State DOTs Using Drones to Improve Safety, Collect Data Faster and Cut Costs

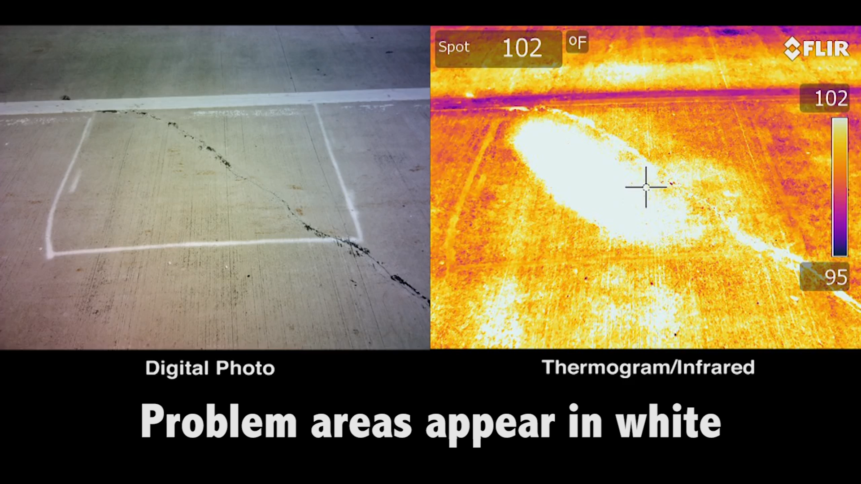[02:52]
On screen: spot 102°F
without setting up any work zones, no lane closures, no people out in traffic, and provide that data back in
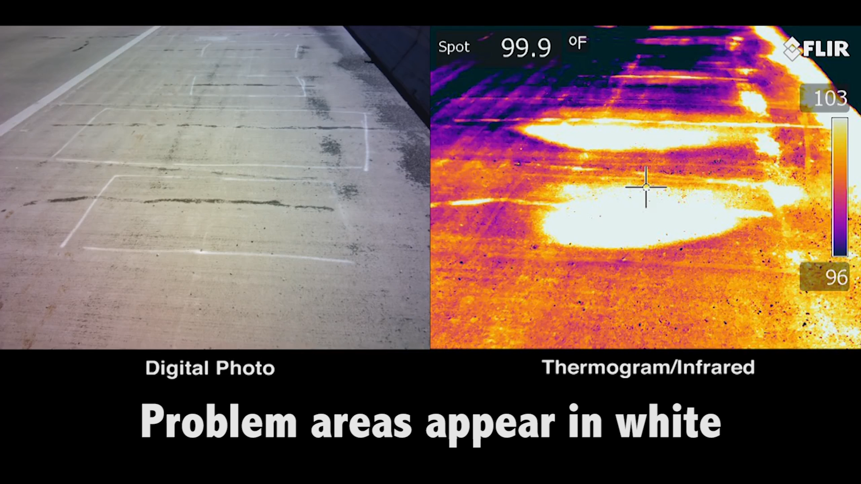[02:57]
On screen: spot 99.9°F
a way that gives you that information for asset management, collection purposes and also for maintenance purposes.
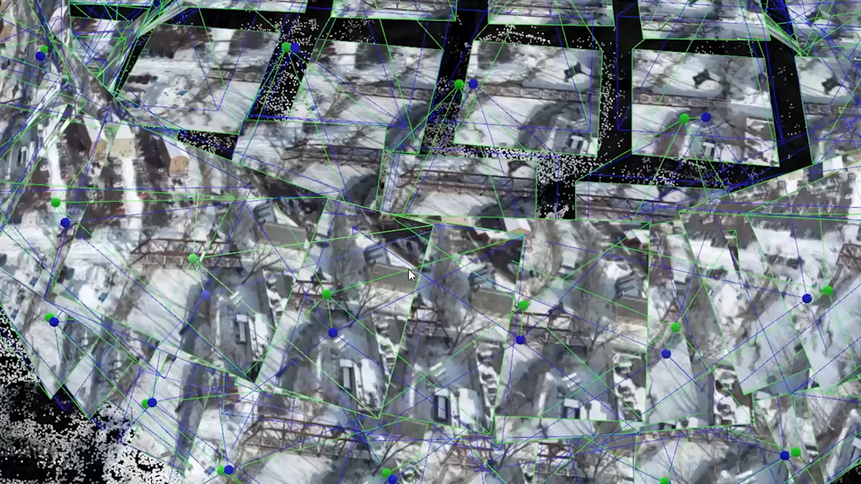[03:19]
By combining lidar and photography, 3D images can be created,
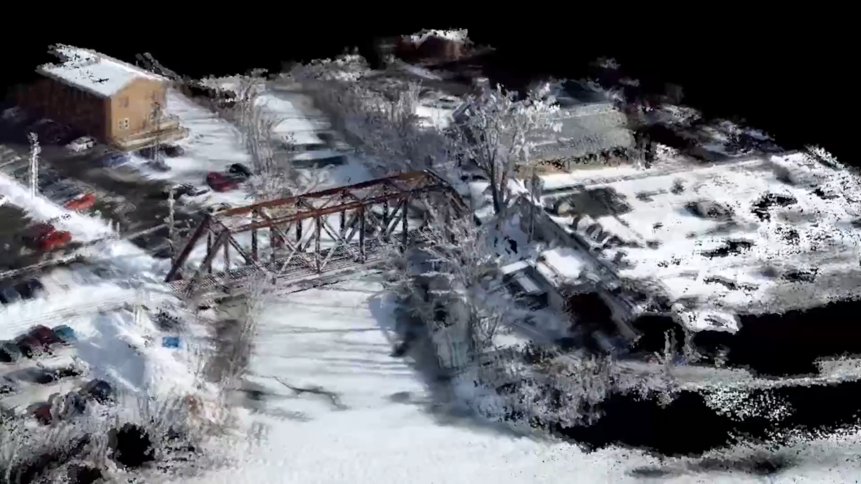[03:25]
which give transportation engineers the ability to see and measure space and distance without leaving the office.
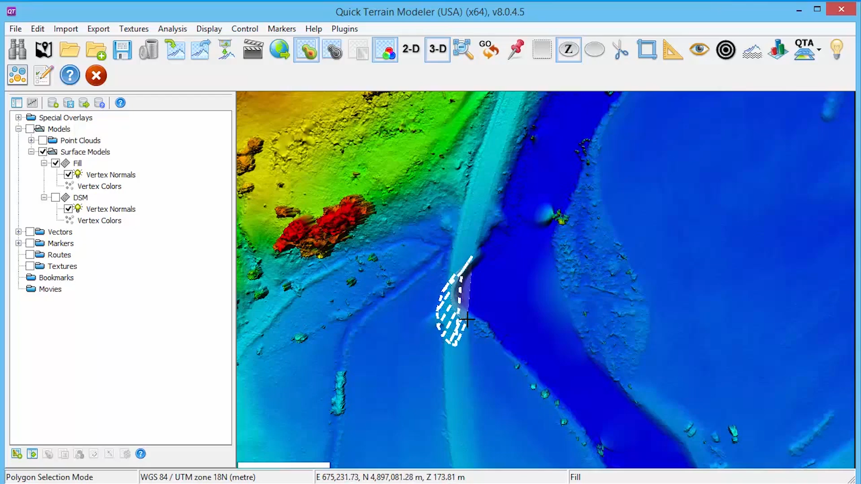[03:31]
This researcher is calculating the amount of earthen material needed to fill a washed out section of
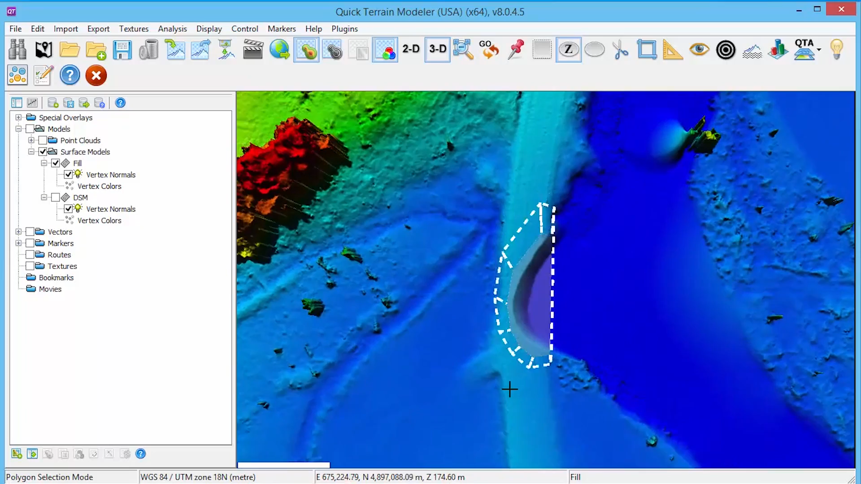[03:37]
roadway using data collected from a drone.